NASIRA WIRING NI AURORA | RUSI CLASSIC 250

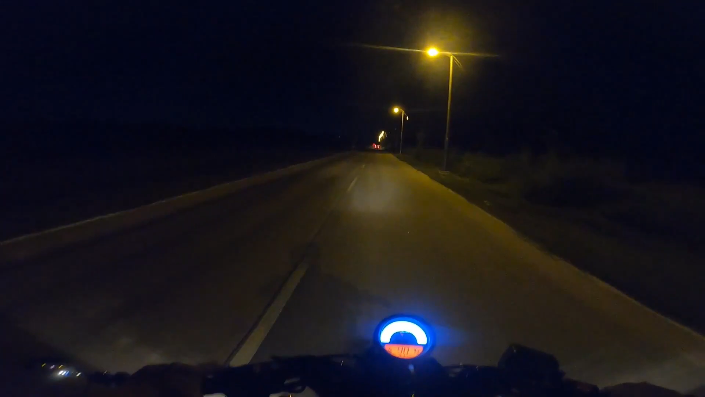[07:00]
Ilan mga master? 15? 16? Ano ba? Tingin ko hindi quarter mile yun. Quarter mile ba yun? So hindi na ako nagpa-take off mga master gawa ng hindi pa ako maalam sa motor eh.
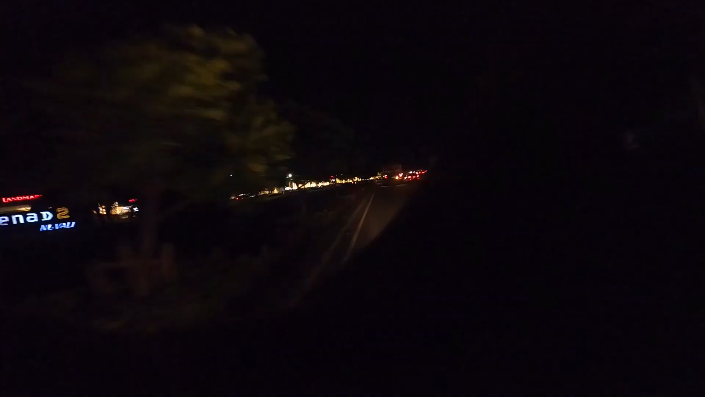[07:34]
So ayun mga master, hindi na tayo sa Solenad 2.
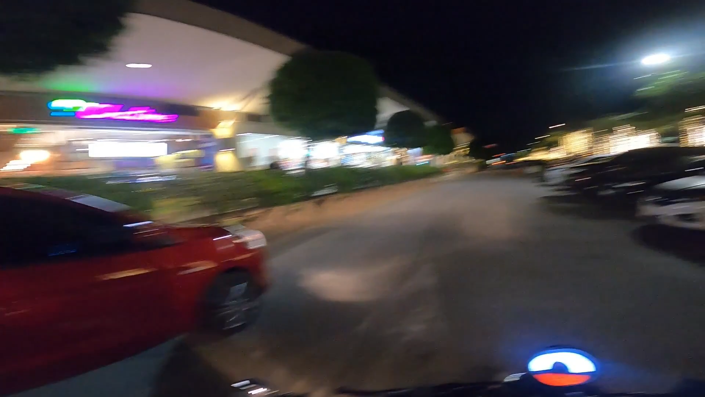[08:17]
So we're here at Solenad mga master, no?